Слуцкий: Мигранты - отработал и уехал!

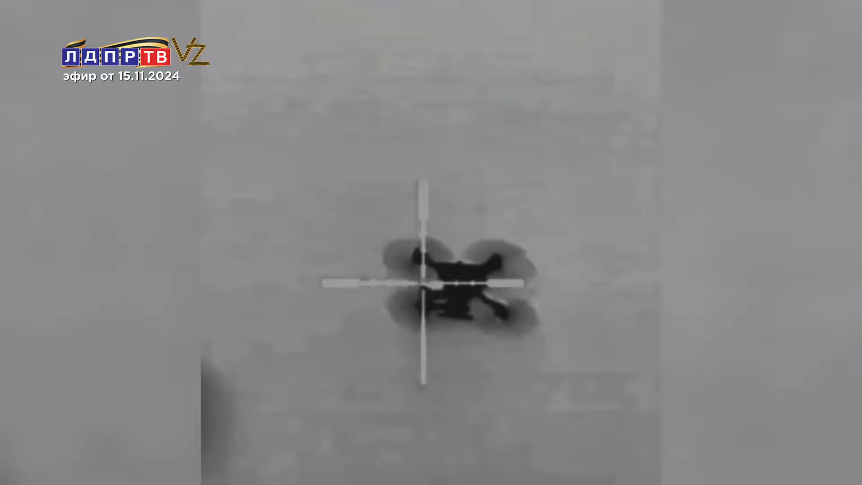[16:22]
И можно ехать дальше. Ближе к рассвету удается доехать до расположения российских бойцов в районе освобожденного Артемовска.